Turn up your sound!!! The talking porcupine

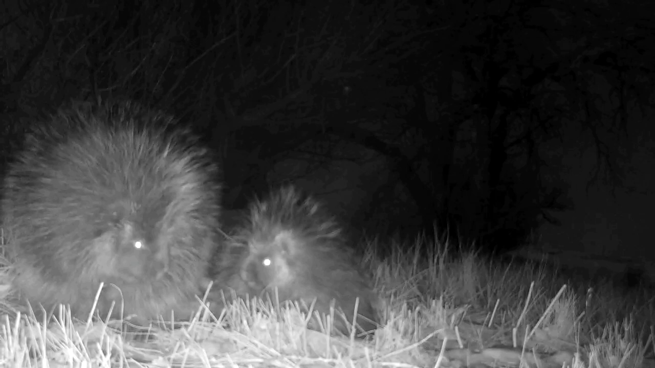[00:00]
Some of you may remember this little porcupine. We found it on our trail camera in January. It was in a winter den with the adult. We weren't sure if it was a mom, if it was a buddy, a other porcupine just hanging out, but it never did get along real well.
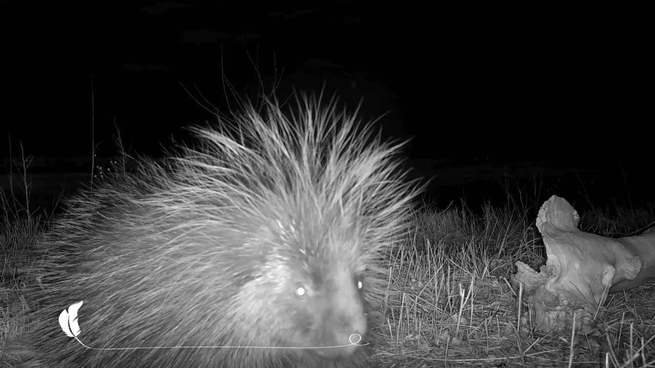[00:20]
Well, this little one is now growing up. He is by himself as of April, and he's getting along pretty good. The other one, which we weren't sure if it's the mom, has long gone, and our porky is on his own now.
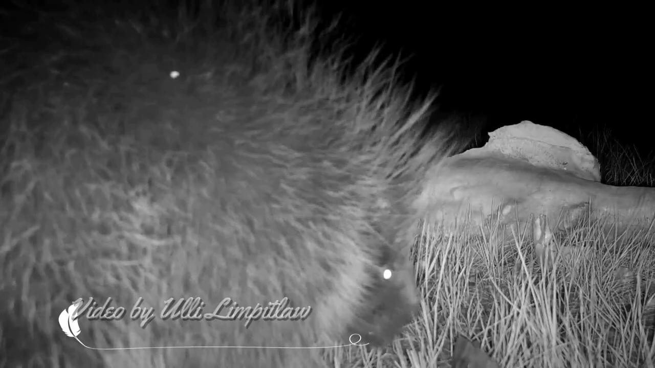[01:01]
He talks down into his old den, which is right in front of him. Just listen to him. He gets pretty vocal.
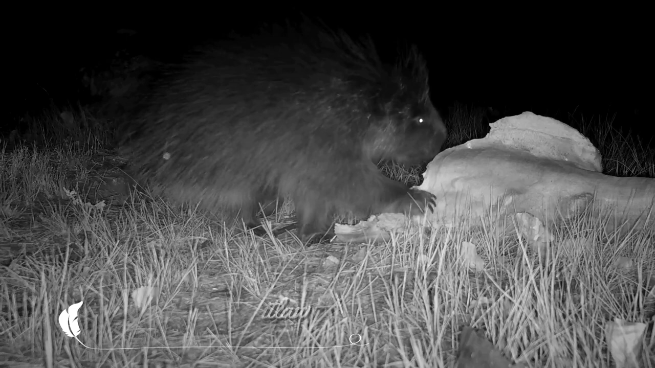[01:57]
And there he comes back again, scent marking. So, we'll see what comes of it. Thank you for watching, and stay tuned.